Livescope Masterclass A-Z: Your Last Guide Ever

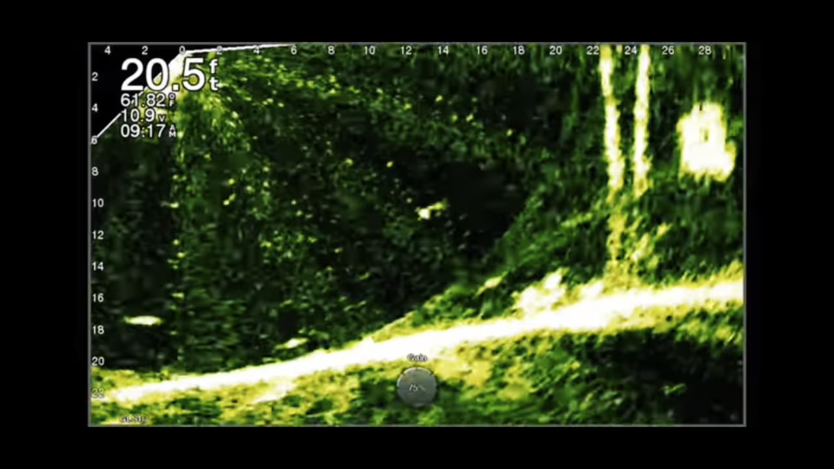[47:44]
On screen: depth 20.5 ft
Um, and the ghost tree is really taking effect.
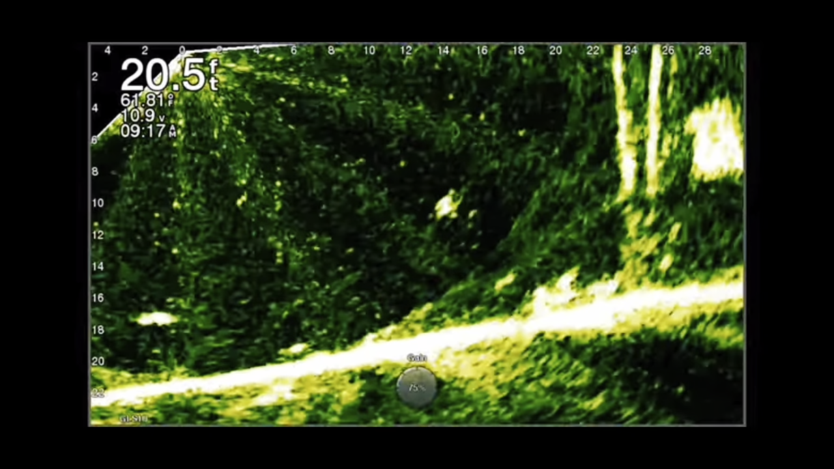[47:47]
On screen: depth 20.5 ft
It starts at about 22 feet out and curves all the way down to about 10 feet.
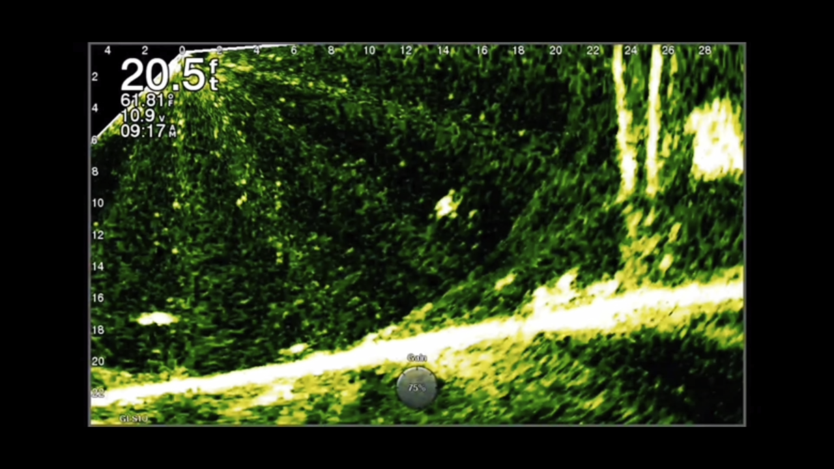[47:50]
On screen: depth 20.5 ft
Uh, you can still see fish and game fish in there.
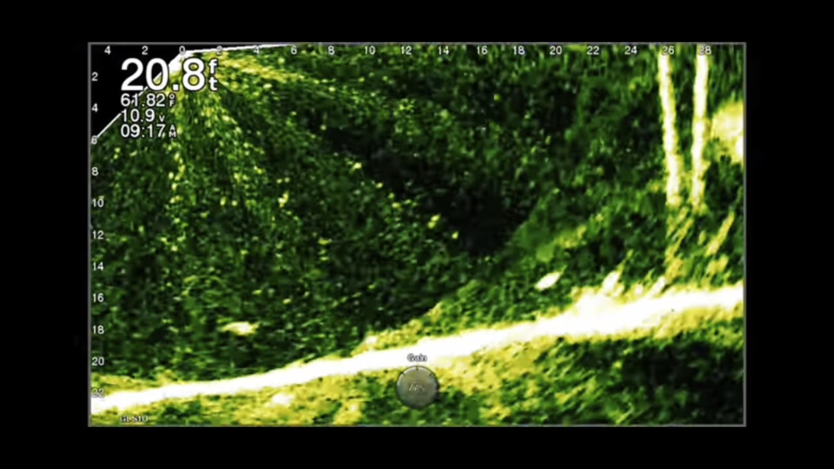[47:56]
On screen: depth 20.8 ft, water 61.82°F
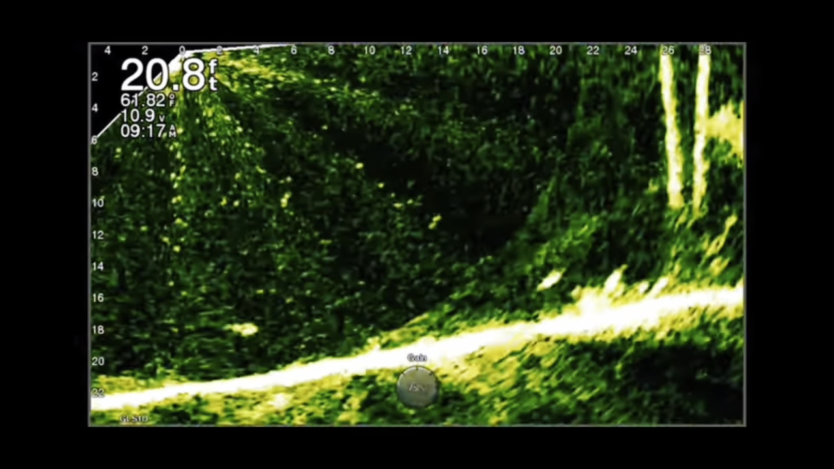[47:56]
On screen: depth 20.8 ft, water 61.82°F
Uh, but it, you know, it's just not optimal.
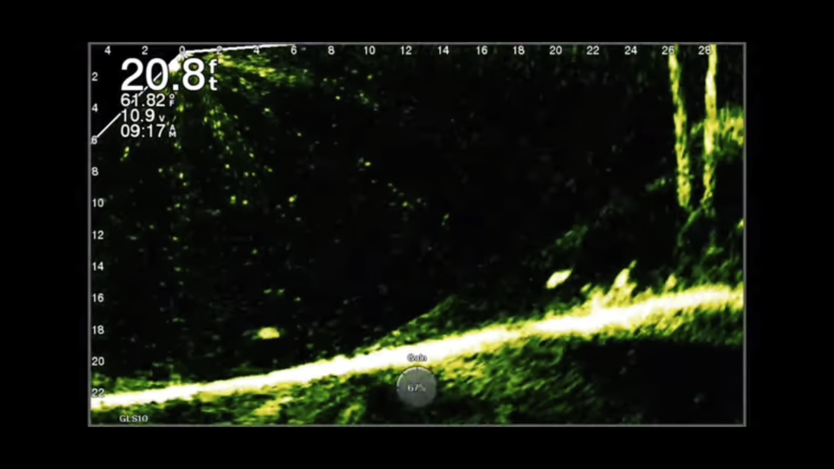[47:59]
On screen: depth 20.8 ft, water 61.82°F
So I'm going to back it down to about, uh, 68 or so. What I feel is optimal for me on this body of water. It could be different on yours because I like to see the detail in the water.
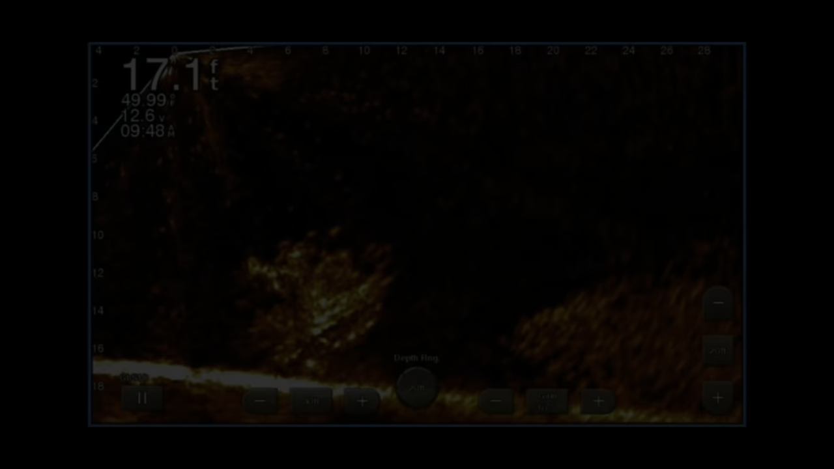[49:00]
On screen: depth 17.1 ft
All right, let's, let's go straight into TVG time varying gain.
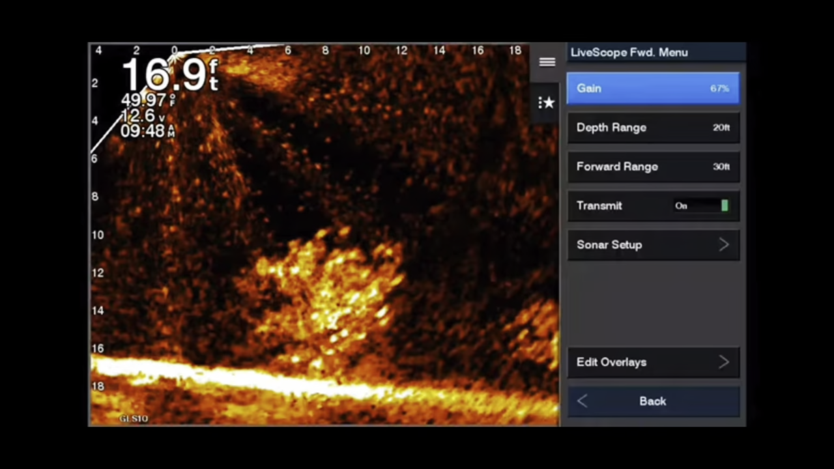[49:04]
On screen: depth 16.9 ft, water 49.97°F
Uh, it'll be under your sonar setup menu. Uh, pretty easy to get to.
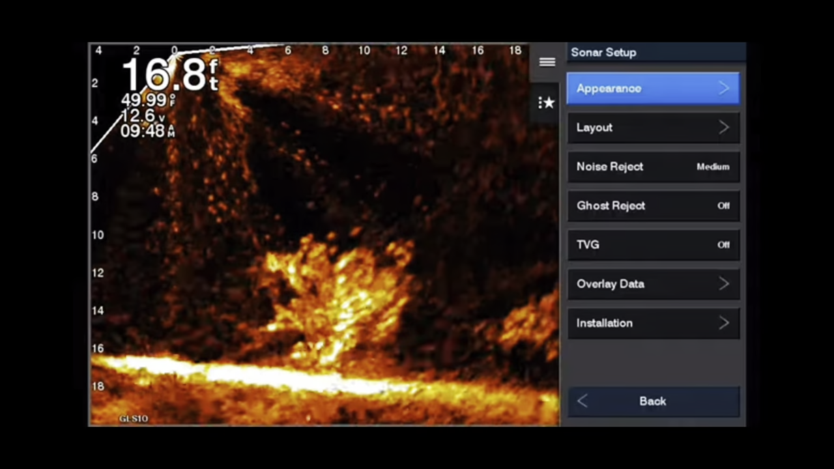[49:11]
On screen: depth 16.8 ft, water 49.99°F
And there you go. It's TVG right now. We have it at off. Now, as we talked about right at the beginning,
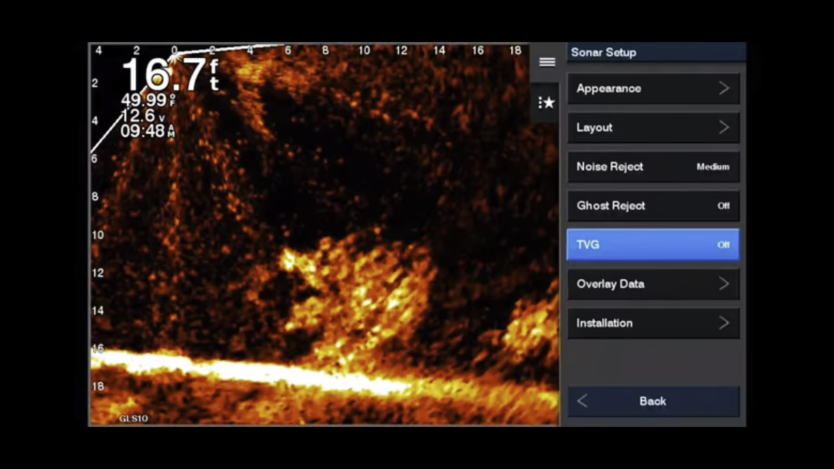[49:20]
On screen: depth 16.7 ft, water 49.99°F
knowing what TVG does, uh, will help you make these adjustments better. Um, the first thing we're going to do is I'm going to turn it all the way on high. Now, remember one thing, it is a computer filtering out. It doesn't know that a jig is a jig, uh, particles in the water. It doesn't know that it can't distinguish between it. It's doing simply what you've been told to do. So if you tell it to filter out at the highest rate possible, it's going to start filtering out everything.
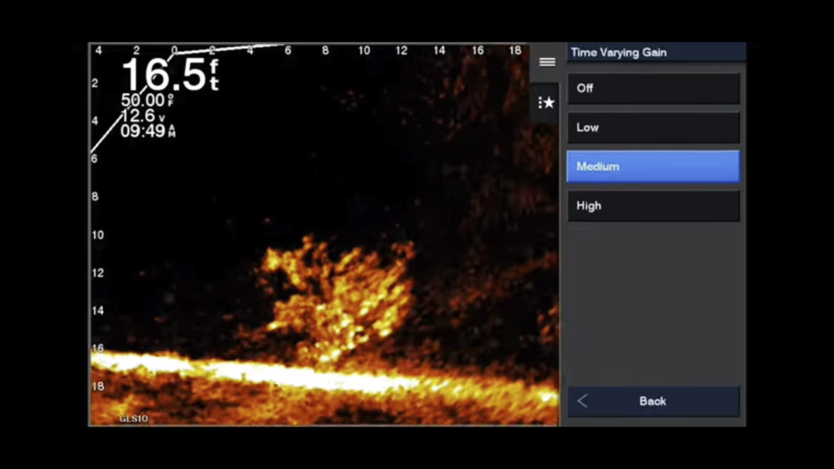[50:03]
On screen: depth 16.5 ft, water 50.00°F
And it's kind of like noise reduction reduction too much, too much of a good thing. You know what I mean? So what I like to do is, and I'm going to show you what medium and the low also does low is my preferred setting. Low helps clear up that upper left-hand corner window. But also what it does is it still allows your jig to show up. Now, you know, by understanding that, you know, returns at the top of the water column are always going to be stronger than turns that returns at the bottom of the water column. And knowing that TVG equalizes those returns, then you'll,
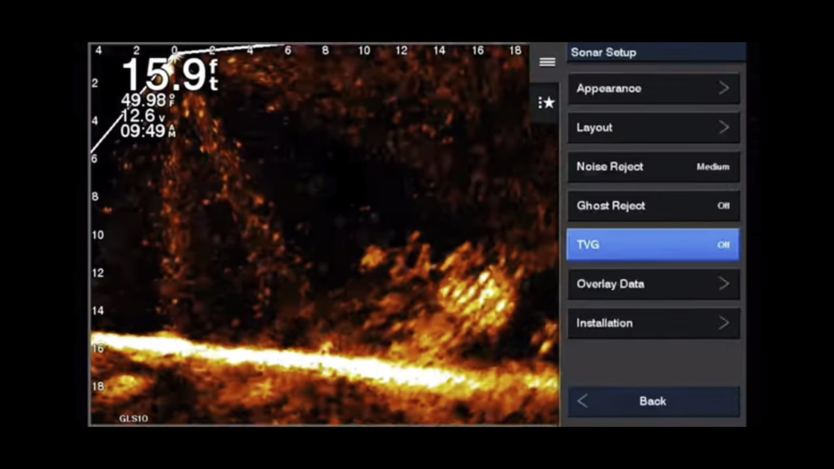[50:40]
On screen: depth 15.9 ft, water 49.98°F
then you'll understand what's your adjustments you're actually trying to make. The reason it clears the screen up so much when you put it on, you know, say high or medium, something like that, is because it's trying, it's, you're telling it that a one pound fish is severely showing up large and almost not showing up at all. So it's going to really start filtering out those really small particles and making them, it's not filtering as much as it's trying to equalize and make small particles at the top look like small particles at the bottom and so forth. So it actually looks like it's filtering the screen when in effect it's just equalizing the
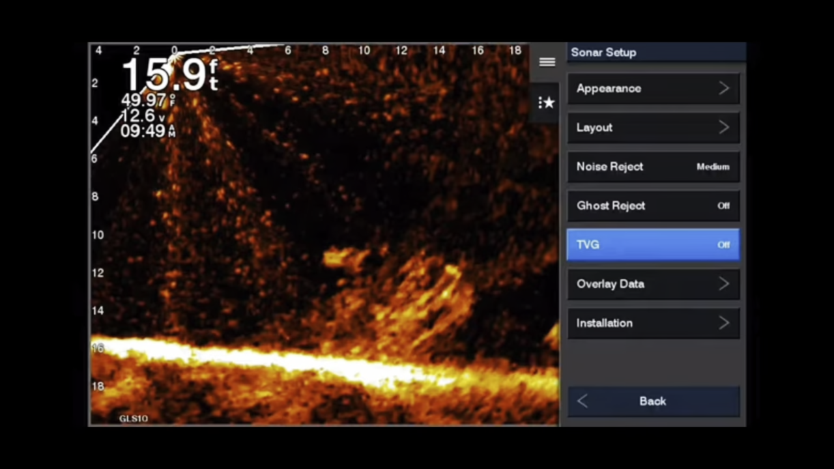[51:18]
On screen: depth 15.9 ft
returns and you're telling it how much equalization it needs. I have found that, for example, right now it's off and I'm going to put it on low right here.
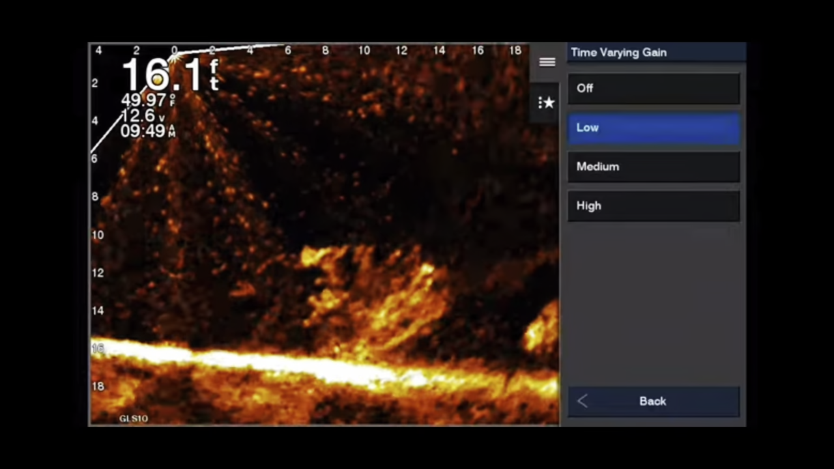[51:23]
On screen: depth 16.1 ft, water 49.97°F
And look, look at that. Look how beautiful low cleans that picture up.
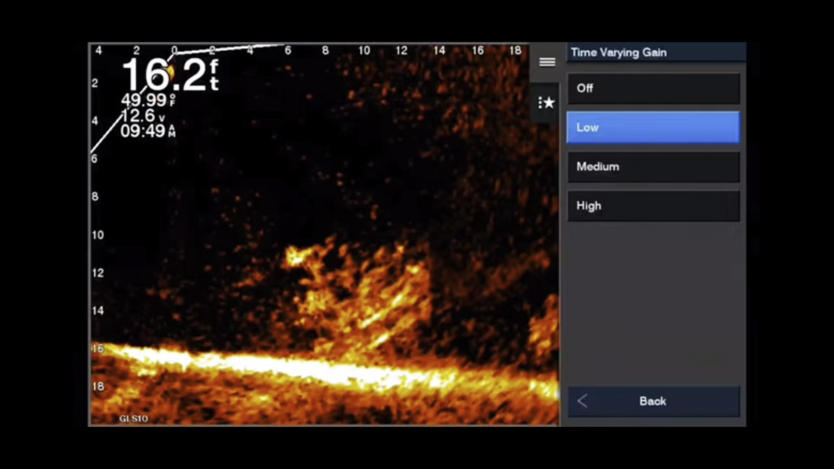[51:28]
On screen: depth 16.2 ft, water 49.99°F
Not too much, but still enough that you can still see a 32nd ounce jig. Now, when you get to medium, notice how everything kind of went black. Those small particles could be your jig in certain situations and then high just filters out everything. It actually starts to filter out part of the bush that's down at the bottom right here. And when you start to filter out part of your bush, you absolutely know that it's going to filter out your jig.
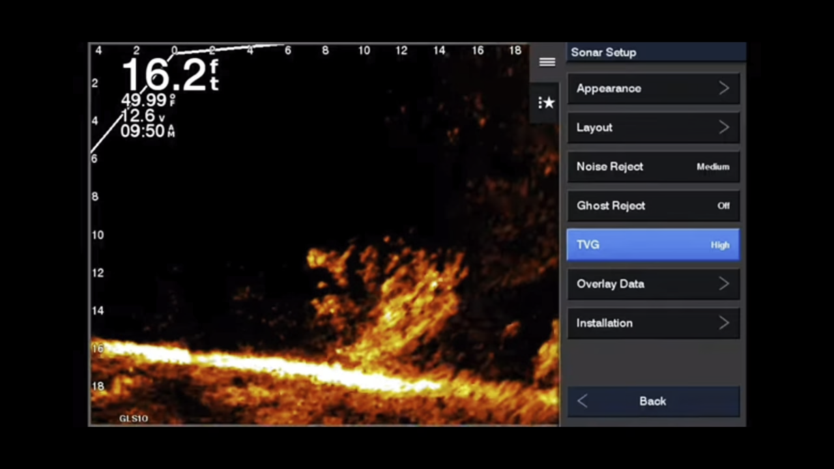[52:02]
On screen: depth 16.2 ft, water 49.99°F
So always be looking for, you want to use on any adjustment, the minimum that you can get away with. And that's going to create your best pitcher. Now I have done this with the LVS 32 and the LVS 34, and they both seem to be very close in the adjustments they make. So if you have the LVS 34 and you have the LVS 32, I still recommend TVG low, but you still might want to take a look at medium or high, throw, you know, drop a jig down there and then get a feel for what you're seeing, you know?